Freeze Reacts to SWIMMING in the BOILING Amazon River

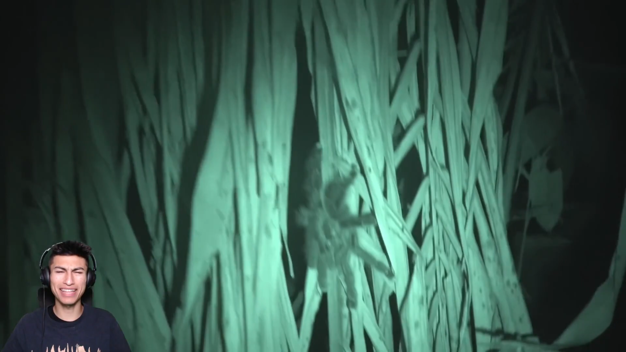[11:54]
And I'll touch on what you mean? Oh, wow. What is that? What kind of lizard is that? Oh, my God, is that an ant? Bro, look at the size.